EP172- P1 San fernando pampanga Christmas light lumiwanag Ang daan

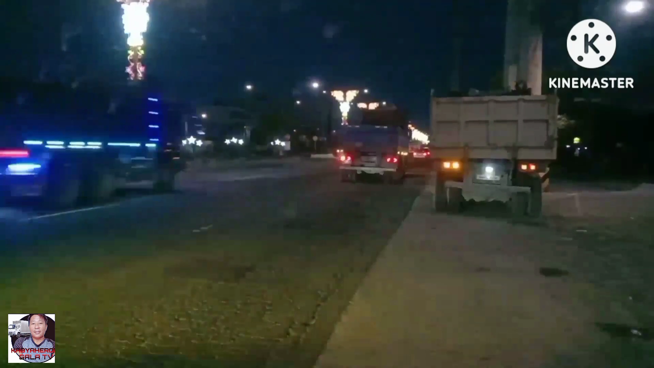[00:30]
Ayan guys, oh. Ayan, nakita mga street light na yan. Ayan ang Christmas light. Dito sa, ano? Stress light. Anong tawag yan? Stress light. Stress, ano? Light. Street light? Hindi ah, Christmas light. Ayan, stress yan, stress light. Ayan guys, oh. Galing yan. So, ibig sabihin, Pasko na dito sa, ano, sa Pampanga. Ito yung, San Fernando.
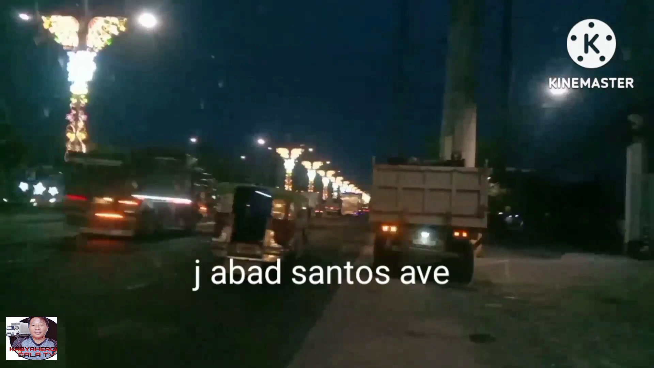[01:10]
Sana all. Ayan, ito pa lang yung nakita kong daan na Pasko na talaga. Dahil dito nga sa lugar ng San Fernando, ito yung number one na paggawaan ng mga Christmas light. Ayan, oh. Ba?
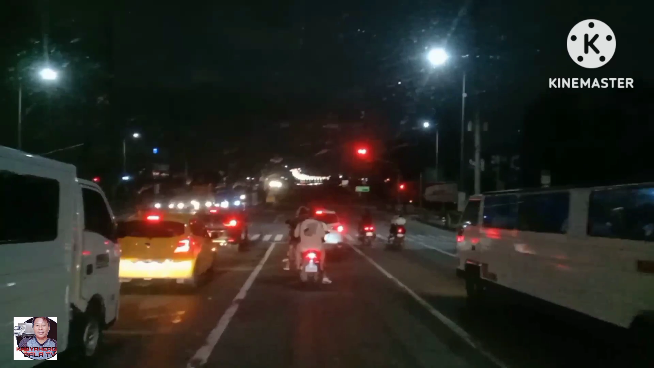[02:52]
At dito nga sa ma-estapekte to, kapag kumaliwa ka ay patungo ng southbound
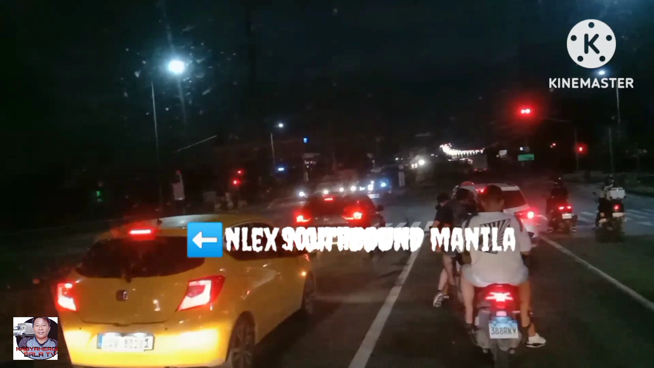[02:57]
nitong Manila at dito pa rin sa may NLEX ng San Fernando toll gate.
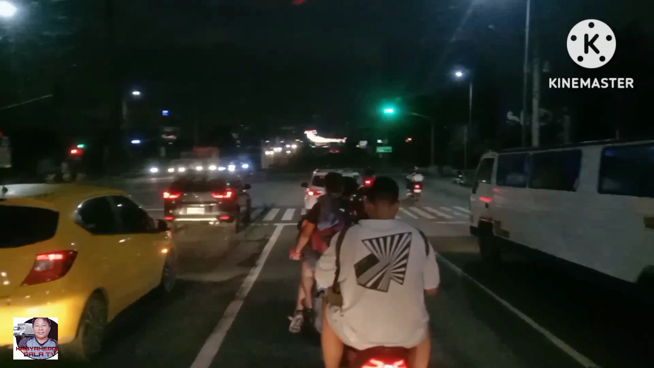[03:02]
At ito nga ay medyo may kadiliman pa at padiretso nga ito ay Guagua,
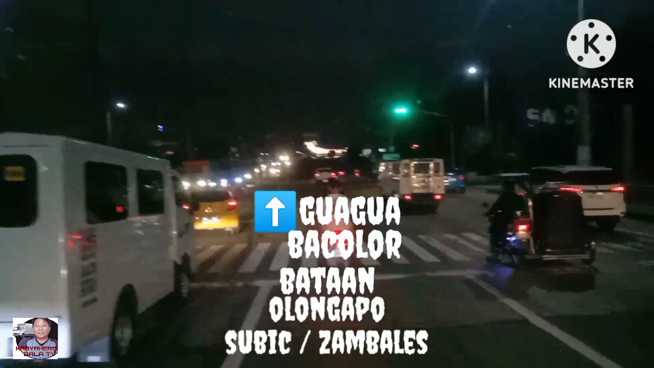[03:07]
Bacolor, Bataan, Dinopian, Olongapo at Subic maging ang Marabiles.
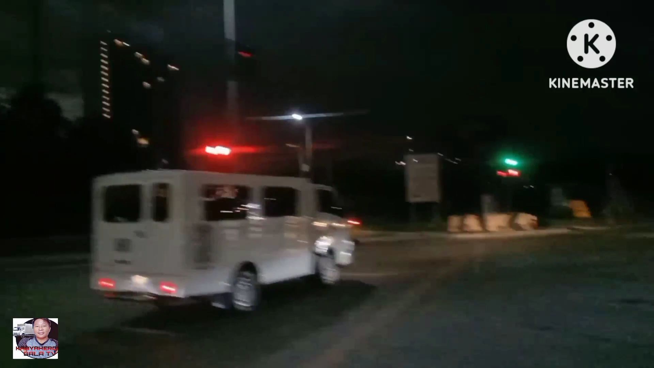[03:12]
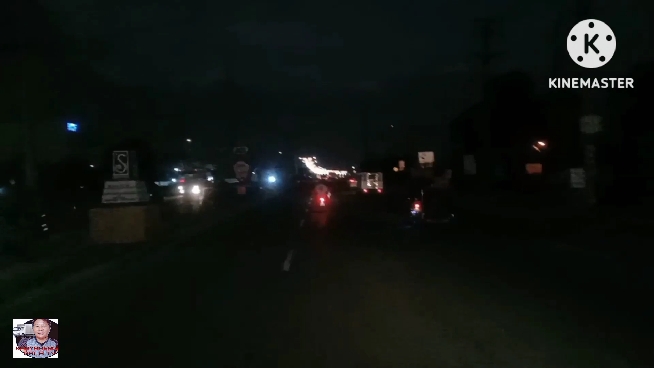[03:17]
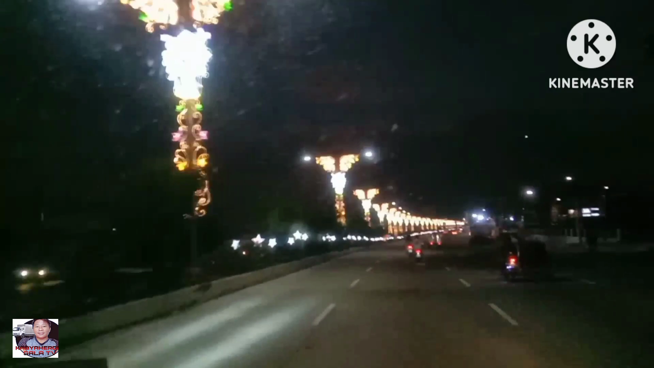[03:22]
Habang binabagtas ko nga ang kadiliman nito, ah ito ang nagliliwanag na mga Christmas light sa daan na ito na aking tinatahak.
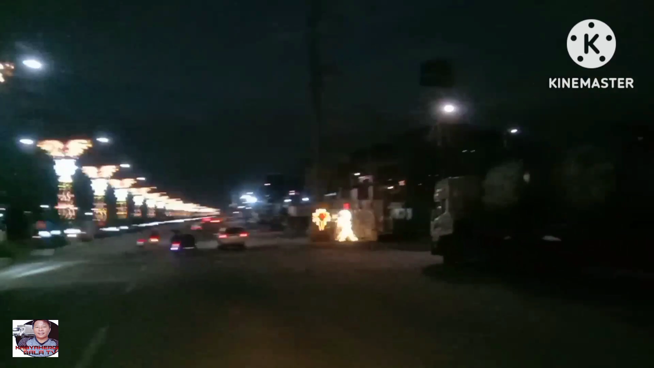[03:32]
At dito nga sa may Pampanga dahil ang Pampanga ang number one sa paggawaan ng Christmas light.
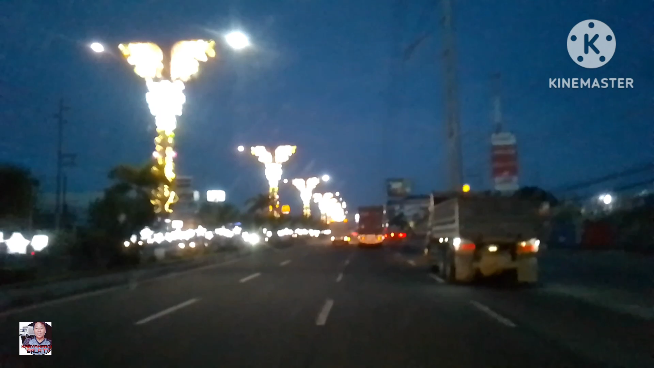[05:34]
Kahit na antok na ako sa aking pagmamaneho, ay talagang magigising ako sa liwanag ng mga Christmas light na ito. At talagang napakagandang pagmasdan ang mga Christmas light na ito. Napakabuti ng namamahala rito. Ito nga, ang U-turn na ito kung sakaling ikaw ay babalik ng NLEX. Maging ang kasama ko ay hindi na rin natulog dahil nga sa pinagmasdan ang Christmas light na ito.
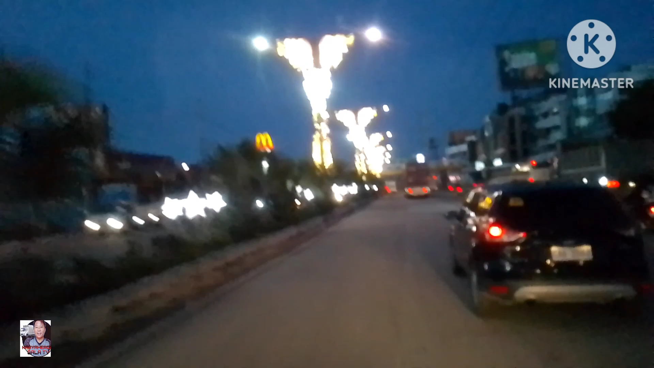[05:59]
Napakaliwanag nito sa daan na aking binabaybay. Ito nga ay aking
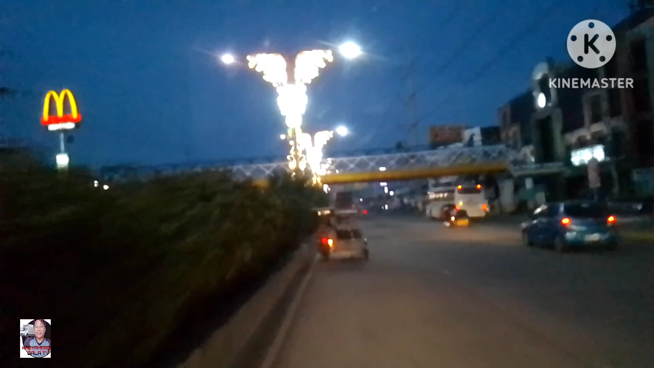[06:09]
nilapitan habang ako'y nagmamaneho sa daan na ito na aking binabagta.
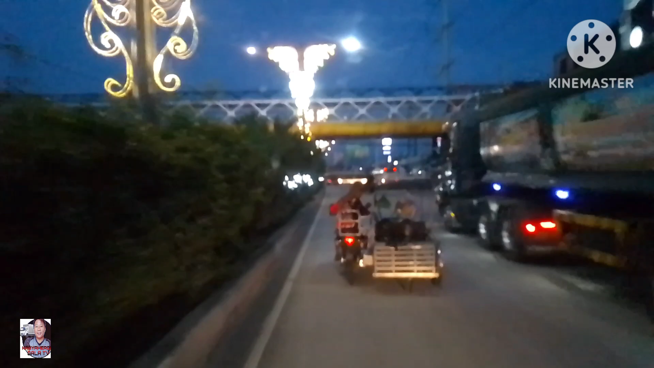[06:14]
Grabe kang disgrasya, aga-aga. At ito nga si kuya ay nagpapasaway pa.
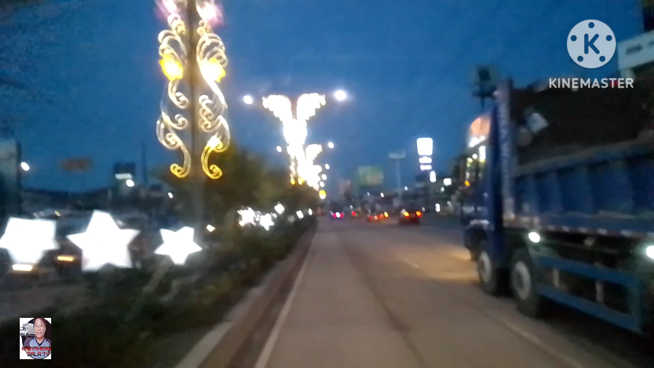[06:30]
Ang aga-aga ay naghanap pa ng disgrasya. Galing niya. At pagsapit sa tulay nito ay medyo nahinto ang mga Christmas light na nakabit sa daan nito na aking binabaybay. Medyo may kadiliman na nga dahil sa walang liwanag na taglay. Pero nagkamali pala ako.
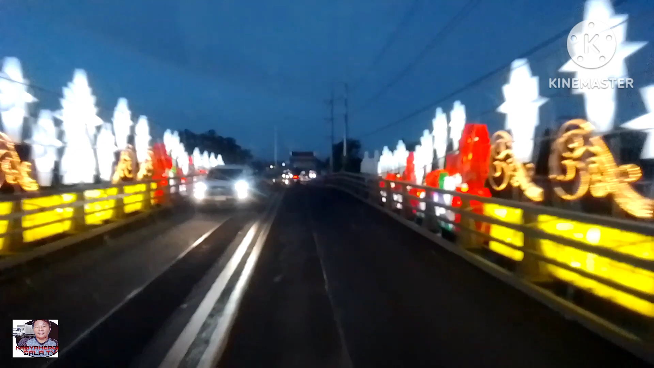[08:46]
Akala ko ay wala ng Christmas light sa way na ito.